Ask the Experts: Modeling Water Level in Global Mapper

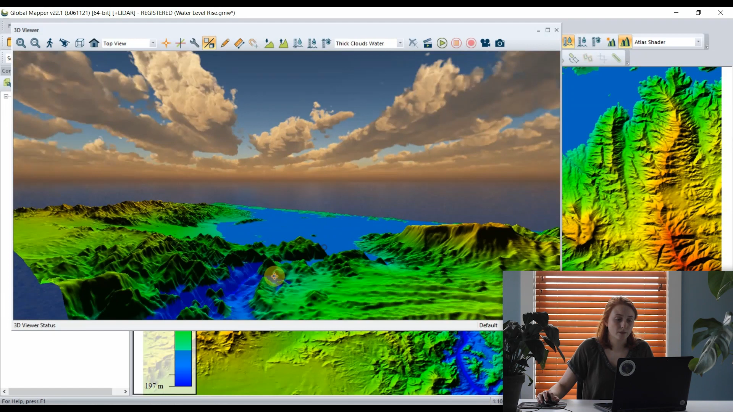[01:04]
Opening the 3D view, we see the same effect across our 3D data. The reservoir above our dam is filled and the area below the dam, the river, is filled to that same elevation of water. Perhaps a better way to model water level rise in Global Mapper is with the water level rise or flood simulation analysis tool. In this workspace, I have an area feature showing the
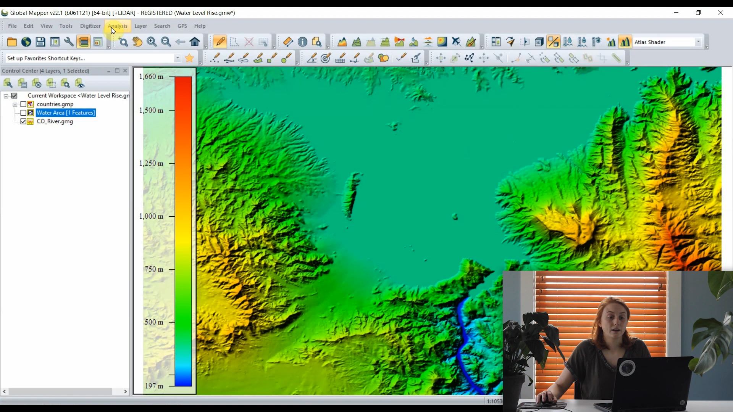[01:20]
bounds of our reservoir above the dam here, and with the digitizer tool, I'll go ahead and select that first. Next, from the analysis menu, I can open the simulate water level rise tool. This tool will trace the flow of water based on a specifically entered water level increase amount, and I can choose to increase the water level from my selected area feature or a specific elevation level. Here,
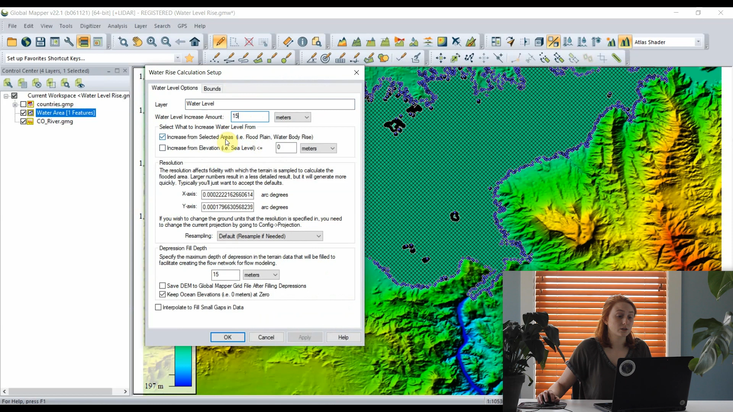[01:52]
I'll raise the water level for this reservoir by 15 meters and increase the water level from this selected area that I have. Clicking OK, Global Mapper goes through a process similar to generating a watershed where the flow of water is traced from my selected area feature here up the slopes of my reservoir area to show us the new footprint of the water coverage if the water level were to be raised 15 meters here. As Global Mapper works through to fill depressions, we'll soon see a new layer in this workspace showing that increased water level.
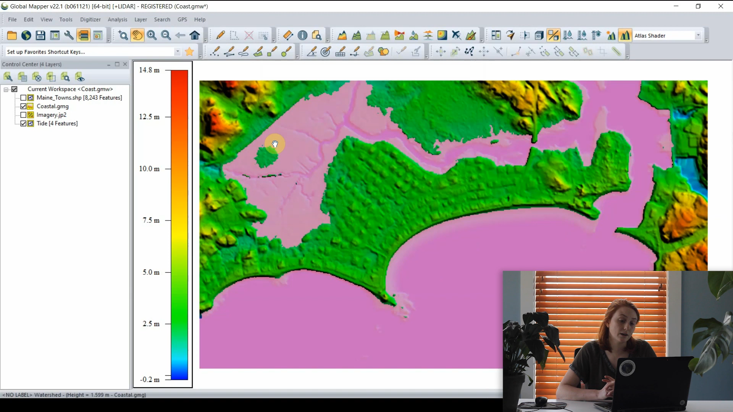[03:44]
filling our beach areas and then into the marsh behind a residential neighborhood here. Mackenzie, thank you so much for walking us through that workflow.